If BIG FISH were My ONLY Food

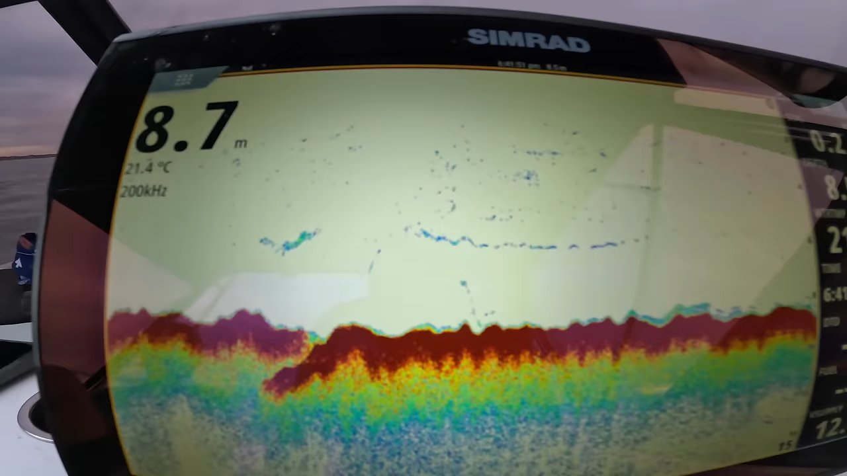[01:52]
On screen: depth 8.7 m, water 21.4°C
Righto, see I've switched to full screen And now you can see there's a lot more bait There's a lot of bait holding here on the bottom Which is perfect And over here we're just drifting
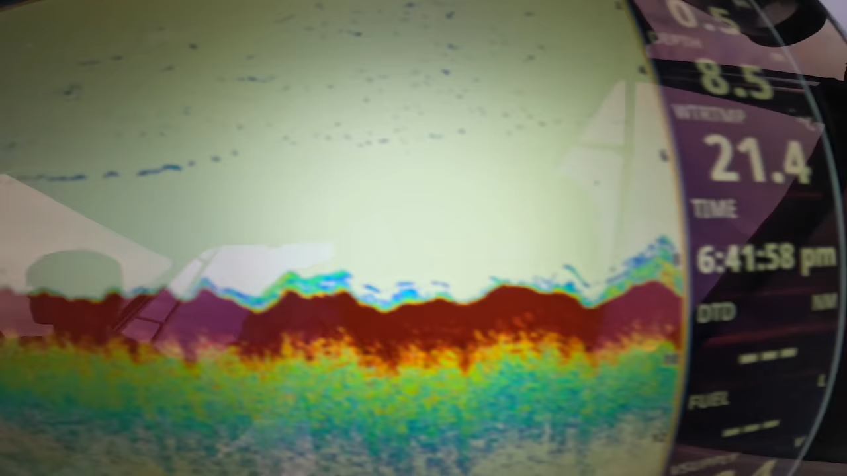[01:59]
onto now And a lot of scattered mid-water as well That's probably good enough for us We're gonna get some barely going And get a few baits out Because the sun's going down quick We've only got about an hour
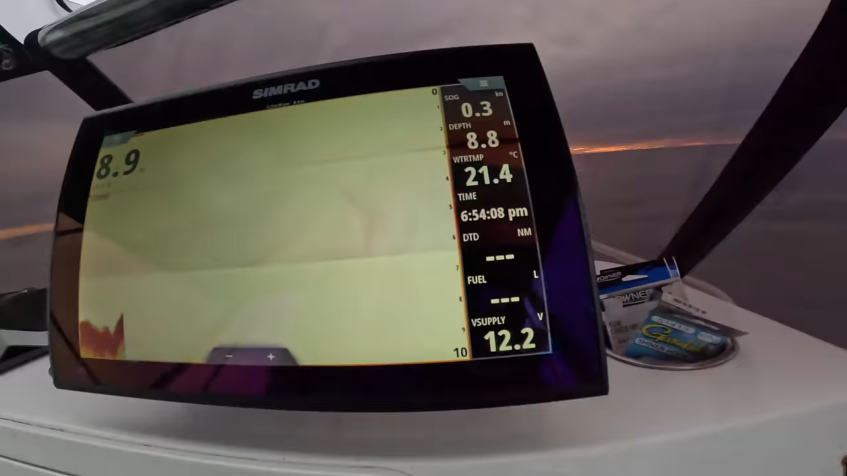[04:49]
On screen: water 21.4°C
Look at this skippy all over the sounder
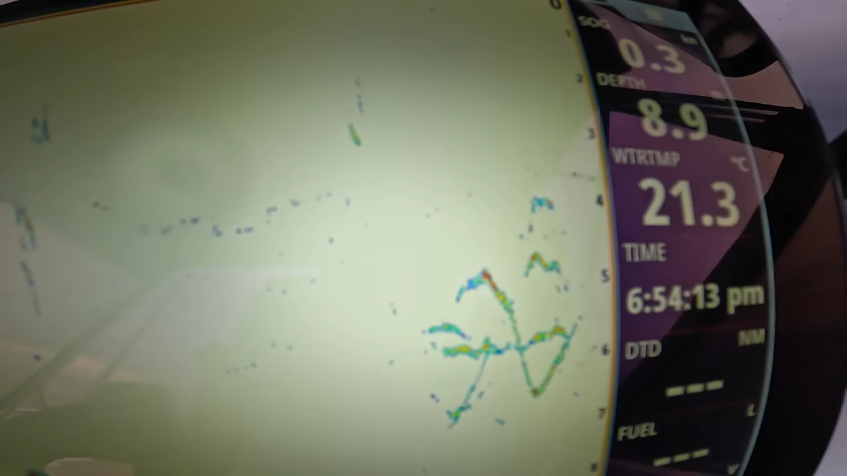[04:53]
On screen: water 21.3°C
Big school of them here What a night Awesome